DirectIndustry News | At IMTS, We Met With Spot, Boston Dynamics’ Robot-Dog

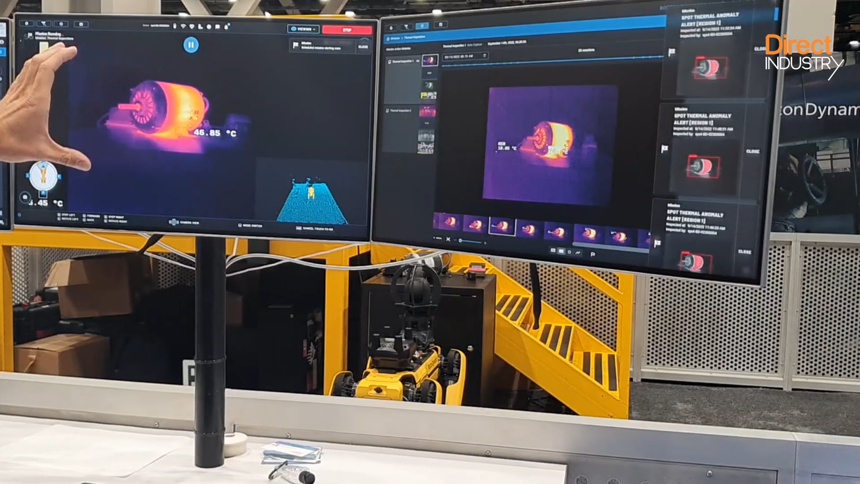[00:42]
Basically Spot is taking a scan of that image and then after it completes the rest of its mission,
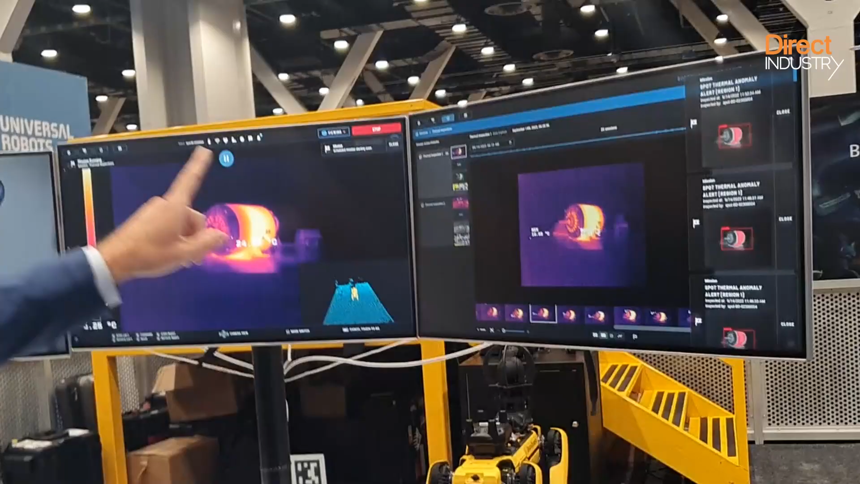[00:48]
it will go sit back on the dock and upload all that data. That data stream is what we're seeing over here, right?
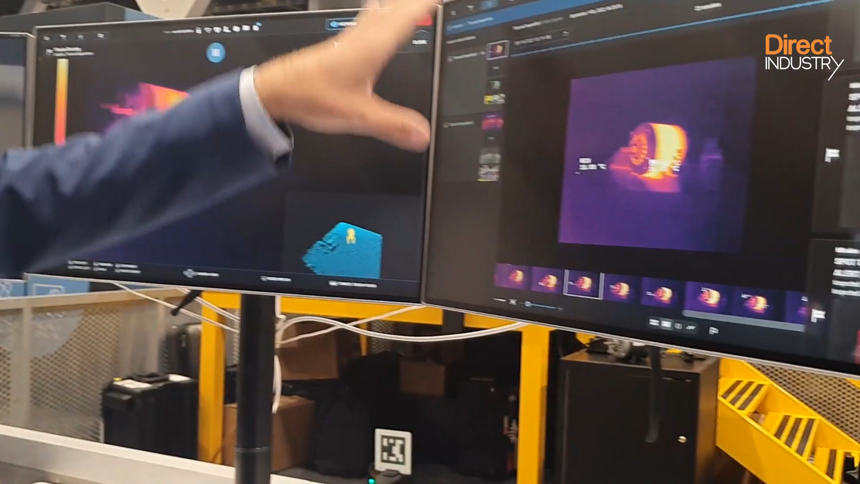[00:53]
So you're able to see over time how the temperature is changing in that motor and if it has a problem. So you can set parameters to say, okay,
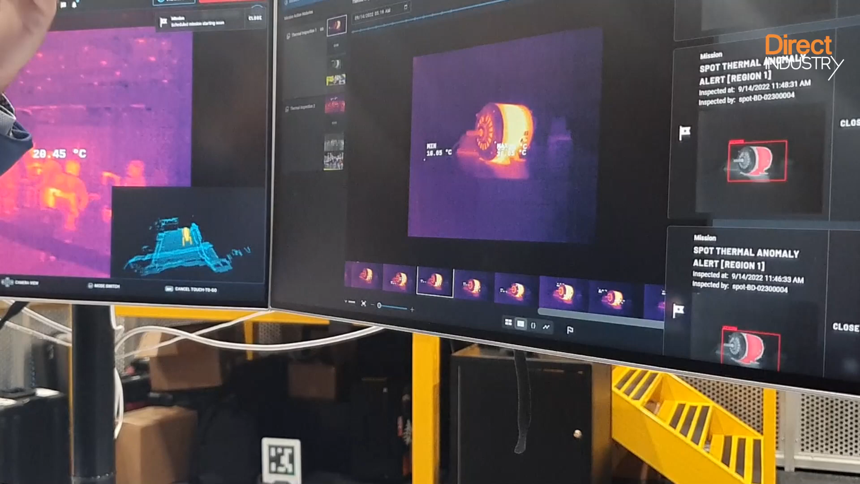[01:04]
if it exceeds a certain temperature, I want you to send an alarm to let the maintenance team know, hey, we've got to go do something and fix this. Everything starts with programming the robot.